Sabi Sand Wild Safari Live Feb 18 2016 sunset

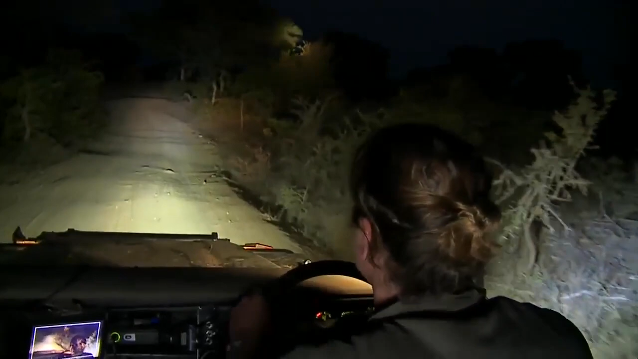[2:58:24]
Those lions have gone into literally probably one of the most difficult areas to follow them during the day, let alone at night. But fingers crossed for the Nkahuma girls that they have some success overnight. And we've just made our way out onto the quarantine clearings. As it's getting darker a little bit earlier, we are standing that chance when we do cross slightly into some of the nighttime animals